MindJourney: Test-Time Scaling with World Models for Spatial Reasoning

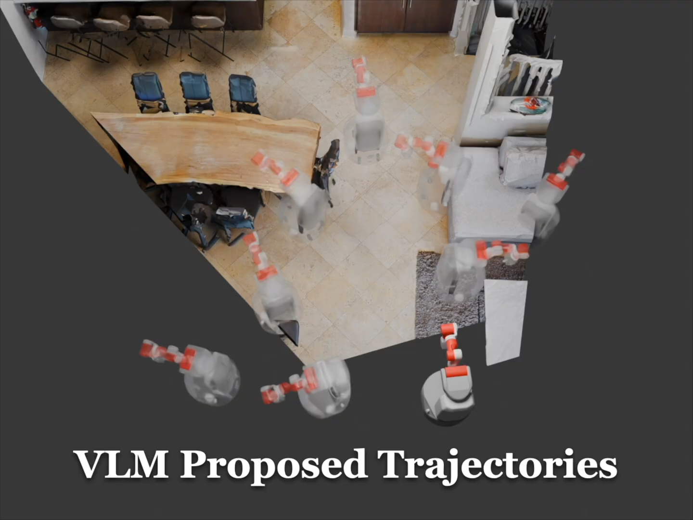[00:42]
Using a world model, we can simulate these movements and generate the missing views.
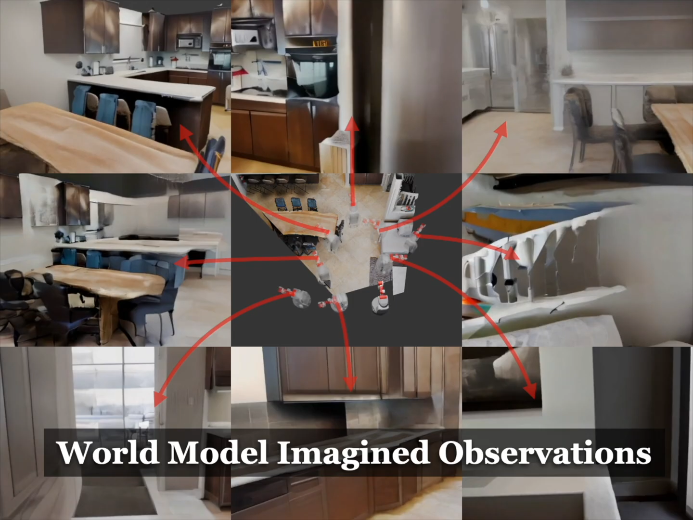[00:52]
In this way, a single 2D image becomes a rich 3D experience, with many new informative perspectives emerging.